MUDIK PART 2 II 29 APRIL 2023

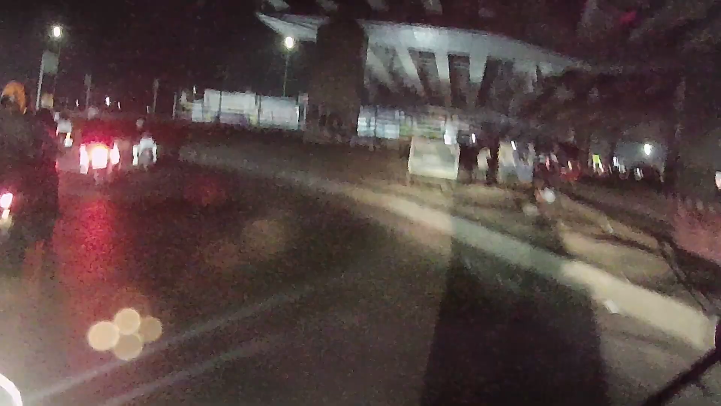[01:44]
dan sekarang sampai Cileunyi kondisi lalu lintas lumayan lancar teman-teman. Sebelumnya di Cibiru ada sedikit kendaraan tapi itu masih wajar karena biasanya malam minggu di sebelah bundaran Cibiru itu memang suka macet, suka padat. Nah sekarang udah lewat pertimbangan Cileunyi, kondisi masih lancar juga.
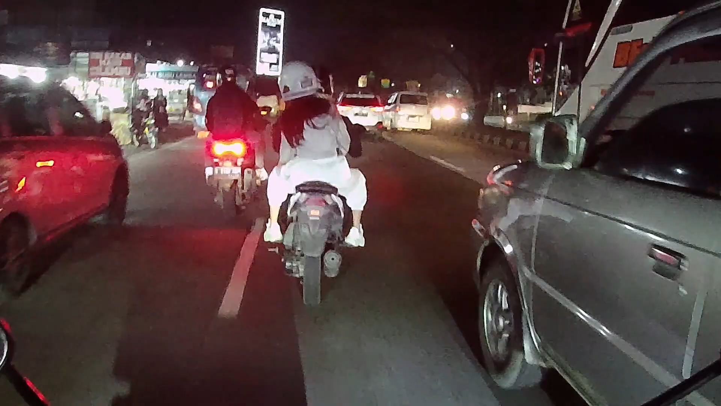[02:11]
Mudah-mudahan lancar sampai lokasi, sampai rumah. Mudah-mudahan gak terjebak one way dan arah taksi menuju ke Bandung, mudah-mudahan.
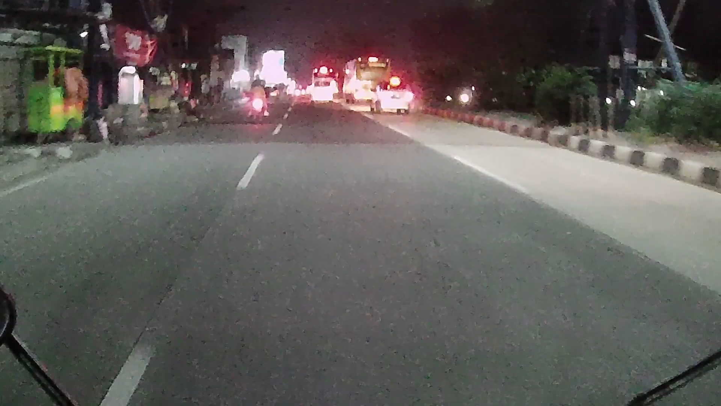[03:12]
Kondisi arus lalu lintas dari depan dari arah Garut Tasik menuju ke Simpang Cileunyi Bandung dan sekitarnya juga masih lancar,
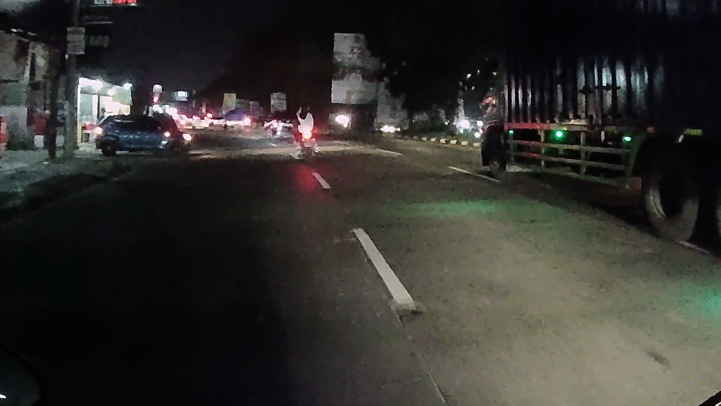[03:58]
dari arah Cileunyi menuju Garut, menuju Nagrek Garut juga masih lancar.
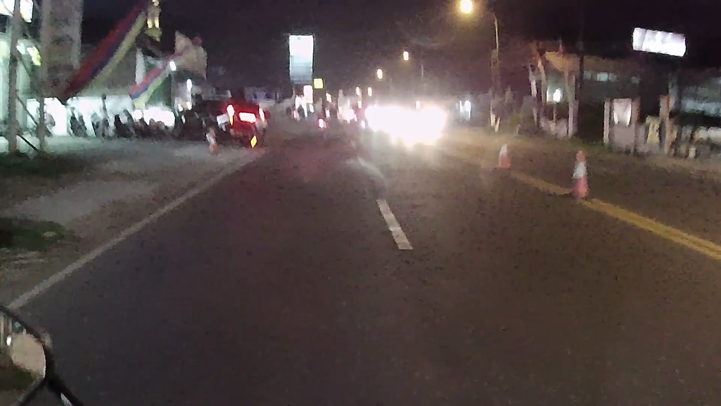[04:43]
karena sebelumnya waktu arus balik kemarin itu pas turunan Nagrek itu ditutup, jadi one way dari arah Bandrek sampai Nagrek itu one way. Dengan sekarang nggak terjebak lagi, mudah-mudahan.
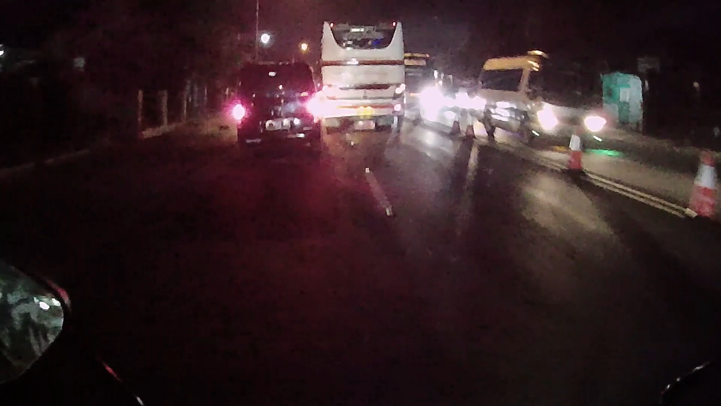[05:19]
Mudik part 2 lancar, ramai lancar. Cenderung lengang
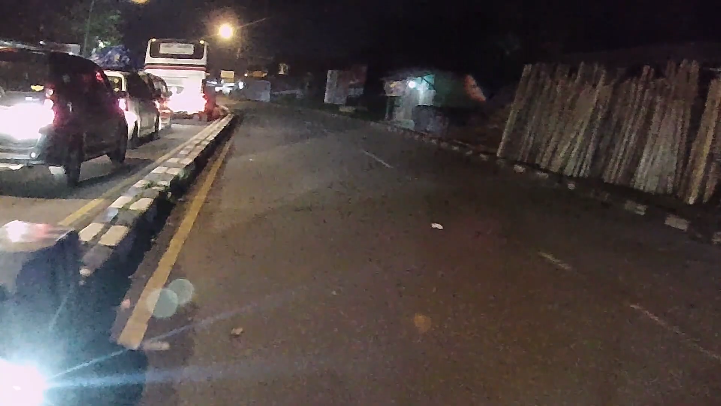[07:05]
perlintasan rel kereta api. Ya betul, ternyata ada yang lewat kereta api. Momen pas.
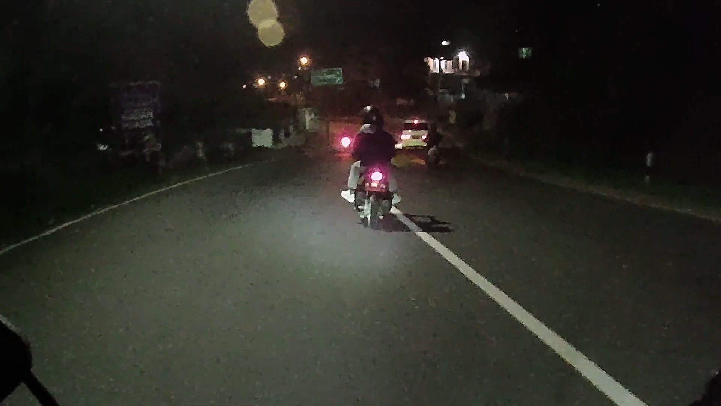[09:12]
mati kayaknya aman. Ke kanan, ke Garut Kota, ke kiri, ke Tasikmalaya, Malang Bol, dan sekitarnya. Kondisi arus lalu lintas lancar jaya.
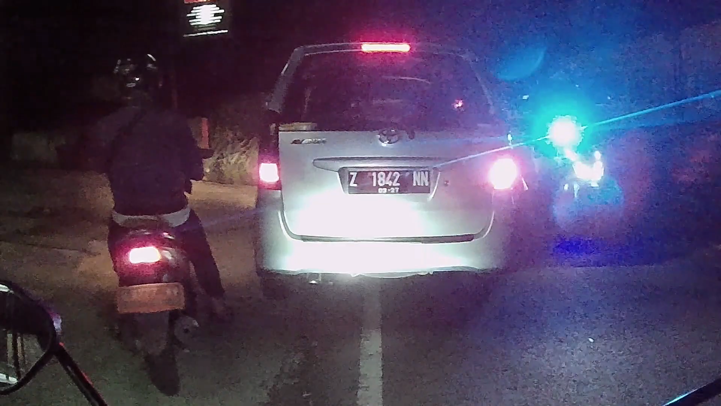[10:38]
Ya ternyata ada penutupan, tapi alhamdulillah motor diperbolehkan masuk jalur kanan. Kalau mobil harus diam. Sempat ada penutupan sebelum masuk.
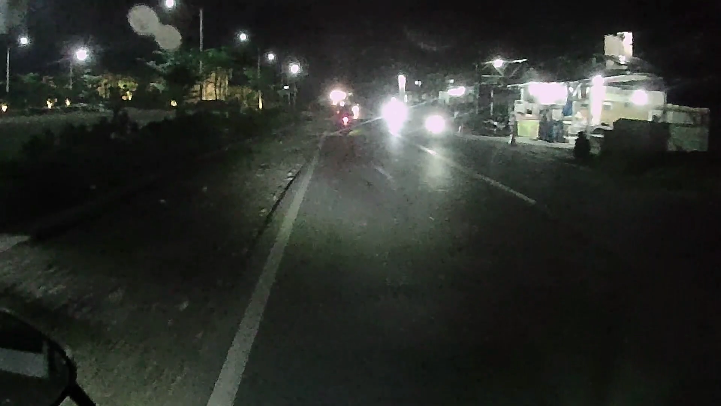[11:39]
enggak bisa pulang, bisa sampai tengah malam kayaknya.
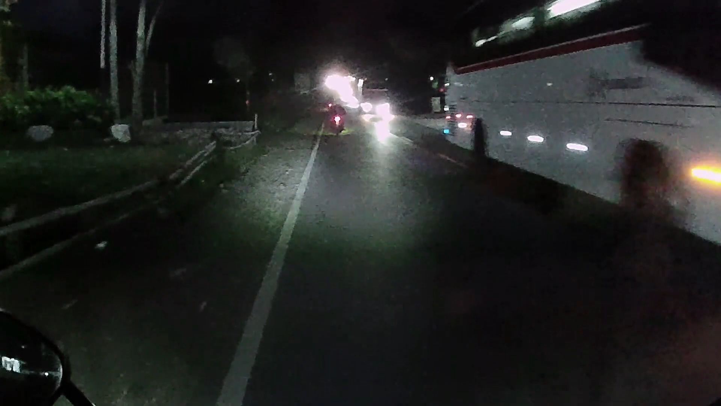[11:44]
Alhamdulillah diperbolehkan. Tapi bapak-bapak, ini dalam kumpulan, ini dalam kumpulan.
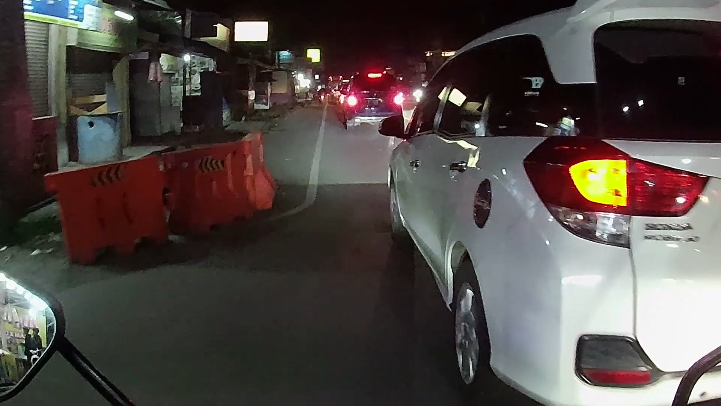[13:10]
karena motor masih diperbolehkan masuk, dan ini juga masih ada mobil-mobil masih antri.